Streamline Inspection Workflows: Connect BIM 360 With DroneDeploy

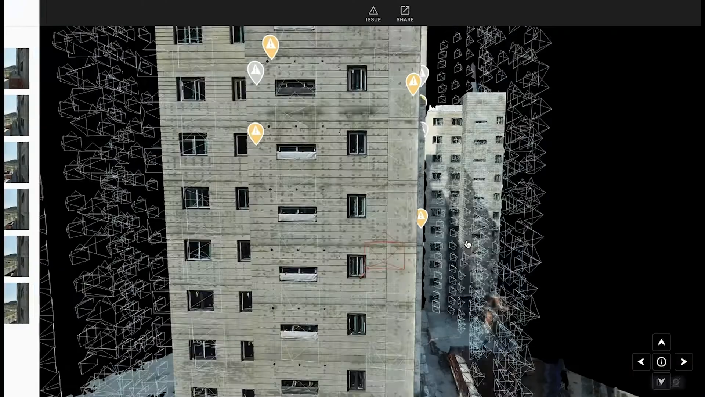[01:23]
Using high resolution maps and images, teams can review data and identify and tag issues.